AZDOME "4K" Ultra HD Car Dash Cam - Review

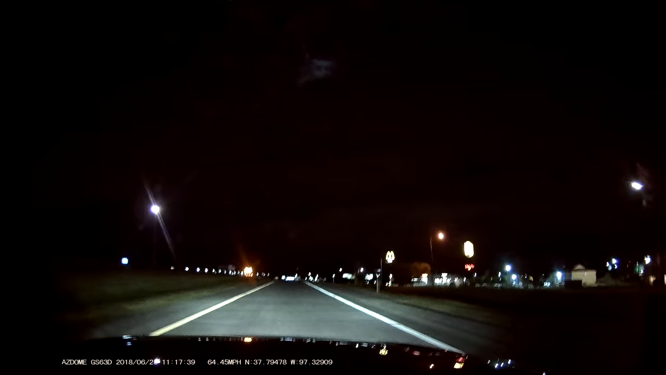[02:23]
But when I get into the night driving, although the video is decent and usable, I notice a lot of grain, just stuff that kind of throws off the finer details.
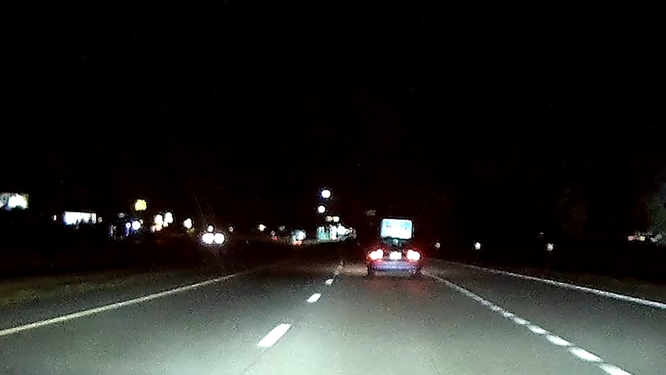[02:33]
And this is kind of to be expected. I mean, after all, it is a small sensor built into a dash cam, so you can't really expect it to, you know, give you movie quality video files. But still, it's something I want to point out that you kind of have to be at the right angle in order to, you know, catch a license plate. So this will give you a pretty decent idea of what it's like to drive at night. I haven't come up on anybody with a license plate yet to see if I can... Well, actually, looks like they just got the red light.
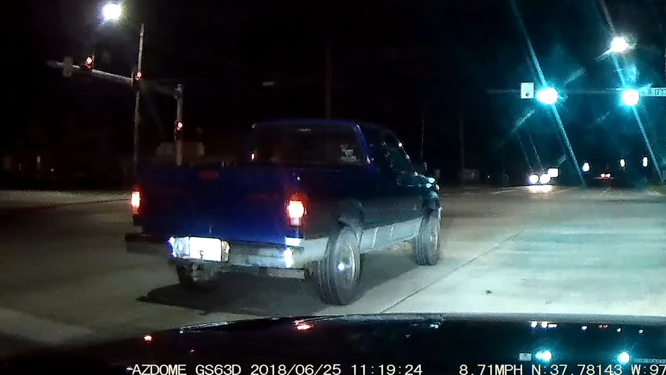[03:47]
And even when I'm off to the side, I kind of sort of have to hit it at the right angle and be close enough to be able to make out the license plate. So I really am going to stick with this camera quality rating of decent.